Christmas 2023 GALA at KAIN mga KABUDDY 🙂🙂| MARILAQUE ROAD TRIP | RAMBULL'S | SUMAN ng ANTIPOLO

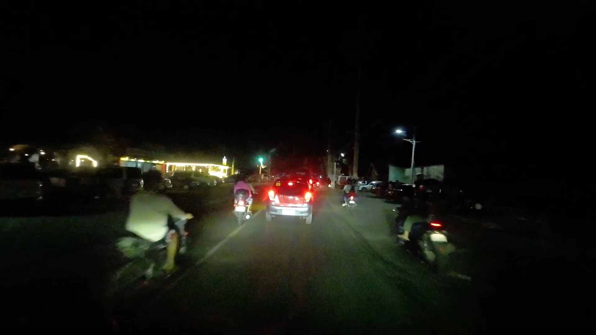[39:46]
Ayun, may parking. Ayun, sakto, may parking.
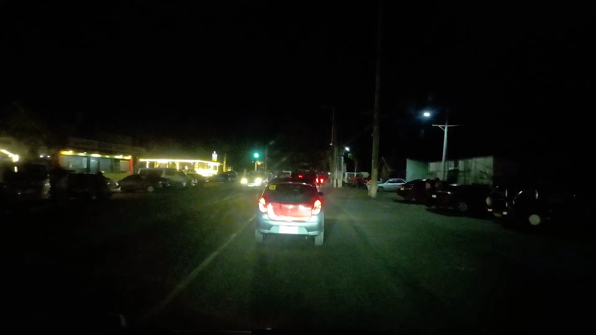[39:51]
Dito mismo sa may tapat. So, tara. Naku, naunahan ako ng kotse. Ayan o. Yan. So, dito tayo sa kabila. Mga kabadi. Meron pa naman. So, ayos mga kabadi. Umabot tayo. So, time check tayo. 6:22 PM.
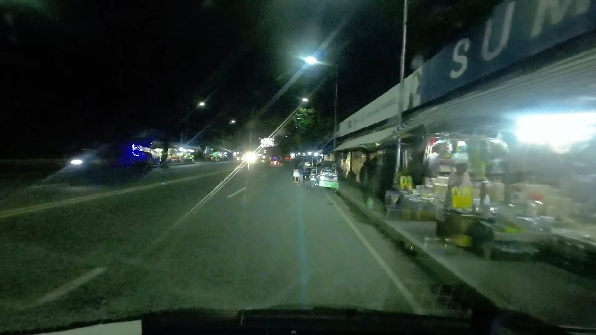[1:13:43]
Ayun mga kabady, tapos na tayong bumili ng kasoy at saka ng suman. So yan. Pababa na tayo ng ano, Sumulong Highway tayo, no. So ito yung mga bilihan ng kasoy, mga kabady. Paliwat kanan yan.